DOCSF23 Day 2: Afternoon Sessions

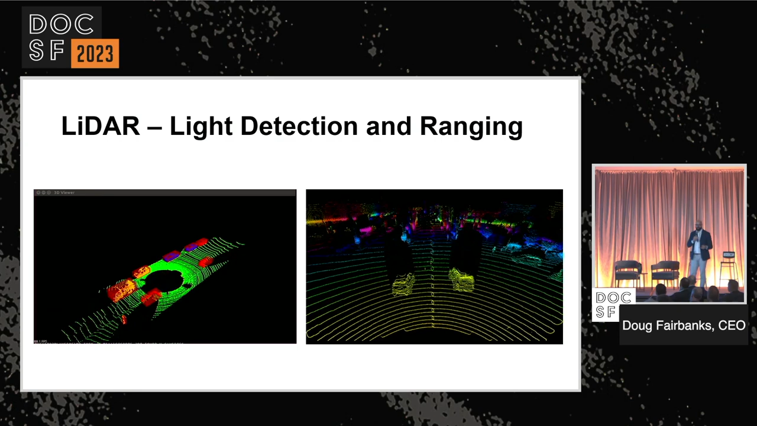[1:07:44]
Mostly large things and things that are moving. And this is most commonly used in, like, automated cars, right? Very common in cars. There's another way that you get to computer vision or 3D computer vision, and it's stereography.